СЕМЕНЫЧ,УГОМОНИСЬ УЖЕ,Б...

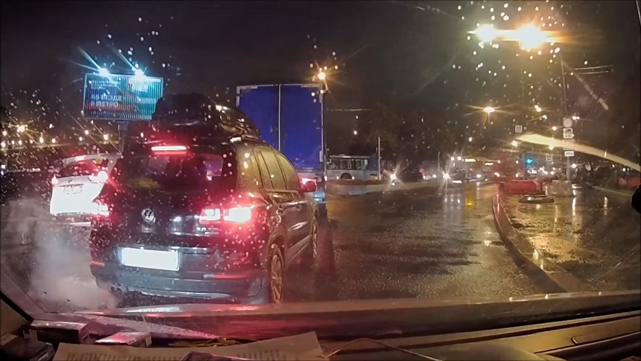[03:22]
Минут 20 за это время проехал метров 300, может 400 от силы. Стоит все акипалка. Ой, Семёныч, как ты достал уже, блядь, своими дорожными работами.